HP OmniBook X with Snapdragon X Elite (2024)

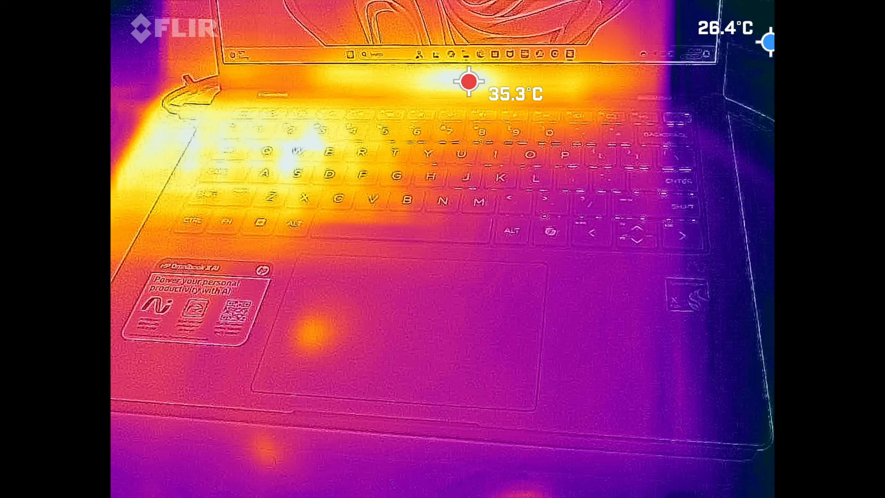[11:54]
it's got to be one of the coolest and quietest obviously never going above 35 36 degrees celsius above the keyboard below the
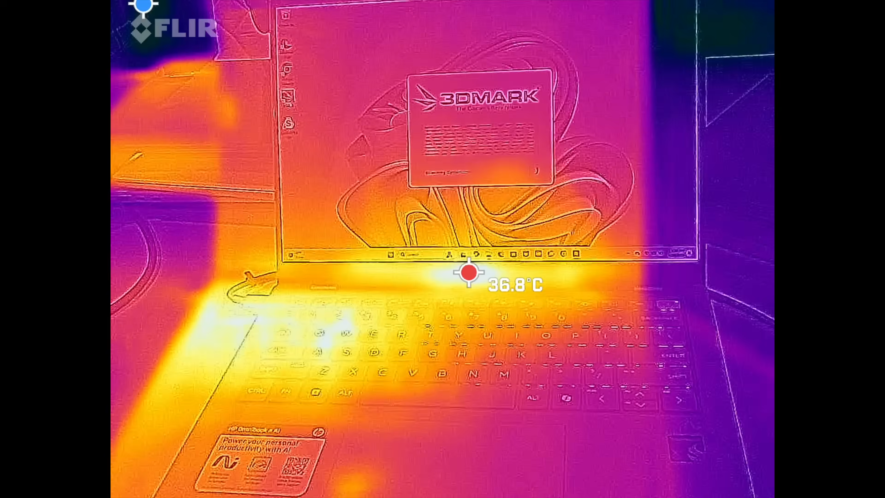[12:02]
On screen: spot 36.8°C
display on the other
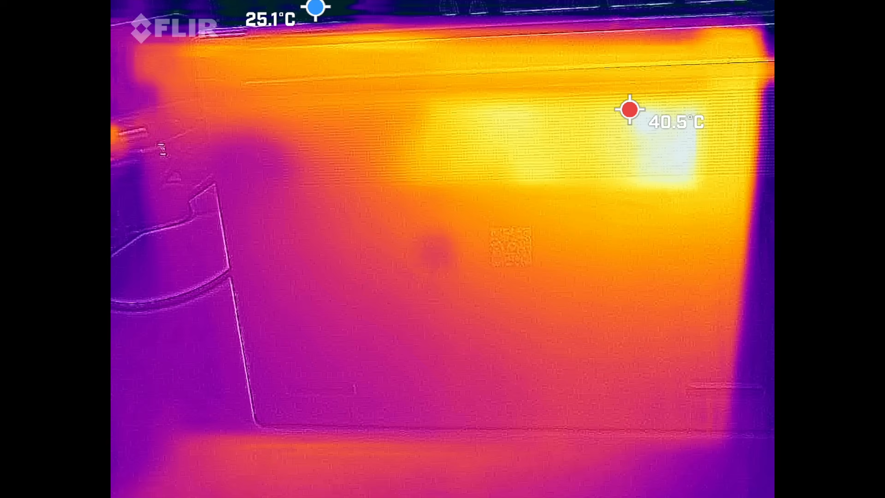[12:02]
On screen: max 40.5°C
side maybe 40 41 degrees celsius at the hottest point and that is under maximum load so the theme here has obviously been very cool in terms of the surface temperatures